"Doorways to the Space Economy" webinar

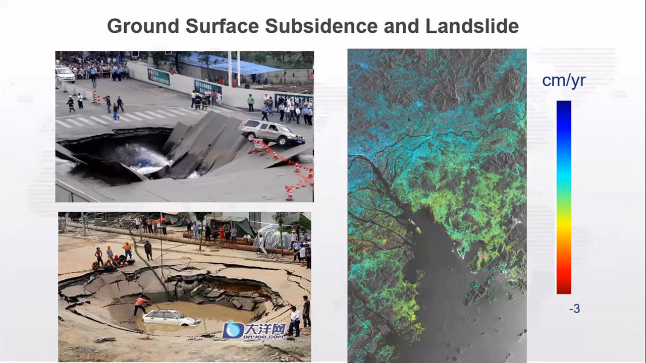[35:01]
So, this picture shows that which part, the right one, can see which part is stable, which part is not stable. And it can help the geological scientists and other designers to help out this. And this technology actually is using satellite to observe the Earth's surface.
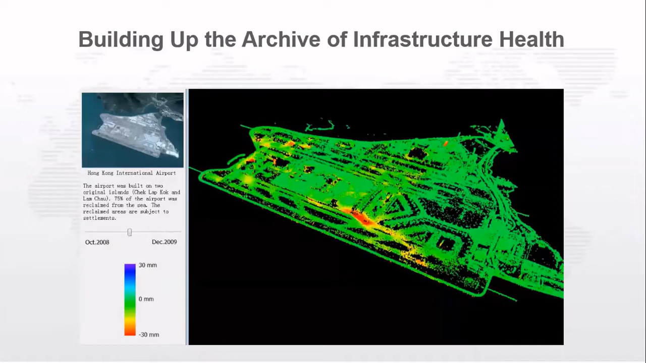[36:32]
We can do that very quickly and several hours to once. And we have a very high density monitoring dots. For example, over 100,000 dots for within one square kilometers range. So you can see very detail on this kind of a change, Earth's surface change. It's become a very standard one.